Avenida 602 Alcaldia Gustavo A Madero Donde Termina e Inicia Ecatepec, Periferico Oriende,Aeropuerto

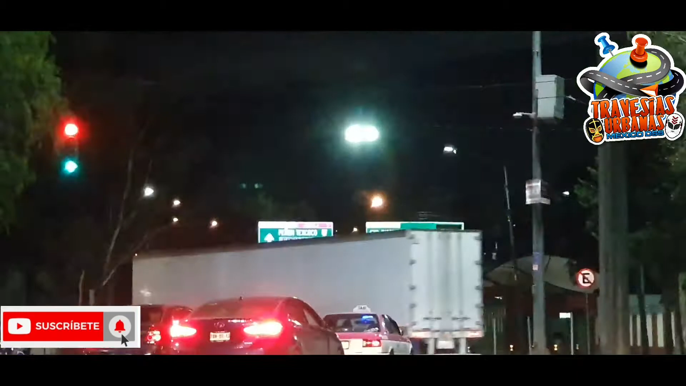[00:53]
Ahí va, ahí va, ahí va. Ahí va, ¿ya lo vieron? A ver si le alcanzamos ahorita.
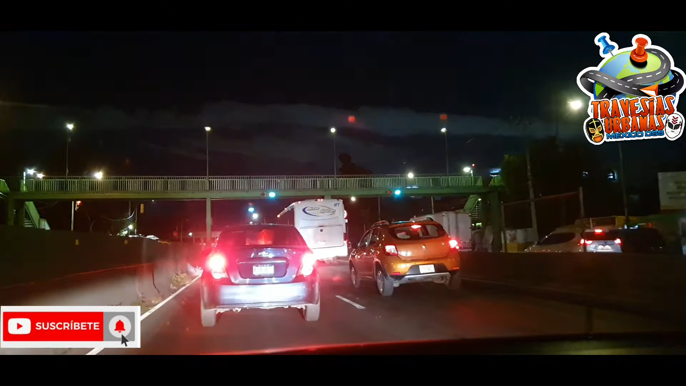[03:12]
Por aquí la colonia Cuchillas del Tesoro, Avenida 602. Eso no te había dicho, 502. Avenida 602, Ciudad de México. Pues mira, así se ve de noche, medio chacalonzote acá. Sí está feíta, por aquí luego te salen pseudo judiciales o pseudo policías operativos, pseudos. Entonces debes de tener cuidado, porque como ya con linda con Estado de México, ya sabes.
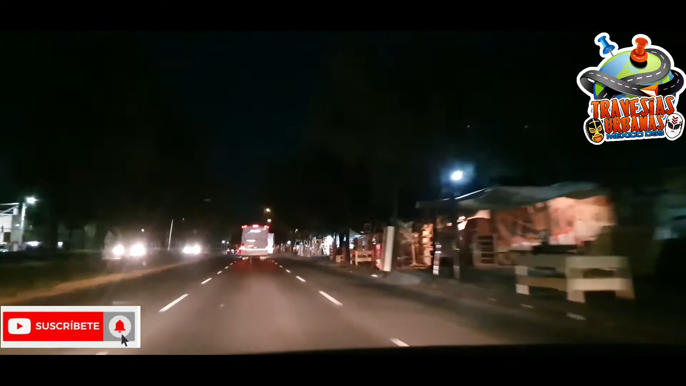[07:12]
Yo voy a virar aquí a la derecha para irme todo el periférico oriente, para agarrar la avenida 7 y de ahí la Pantitlán, y ya dirigirme, como les había dicho anteriormente. Si yo me fuera derecho, me voy a Texcoco y en 10 minutos llego al meritito centro de Texcoco. Esa vía rápida de Texcoco está hiper, súper fregona, es chingona. Aquí en este tramo es en donde te digo que hacen pseudo operativos. La neta, sí está bien chacalón. Ya está bien Estado de México. Ya ahorita se vienen los operativos pseudo operativos, pseudo policías, pseudo judiciales.
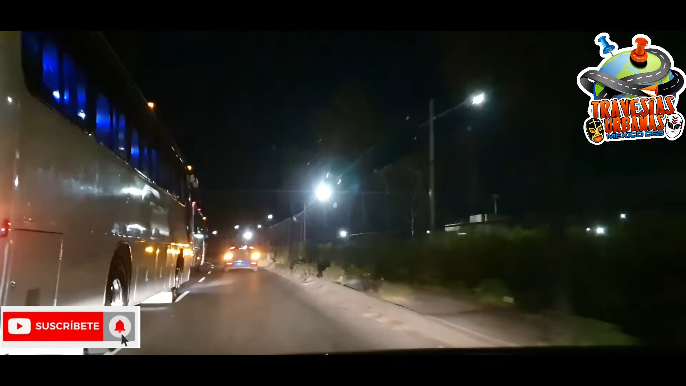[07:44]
Así que pues ponte el tiro, no vayas a dejarte sorprender por algún grupo de delincuentes de ese tipo. Trata de evitar estas zonas de noche y trata de no traer valores en tu auto y de no bajar la ventanilla si te paran.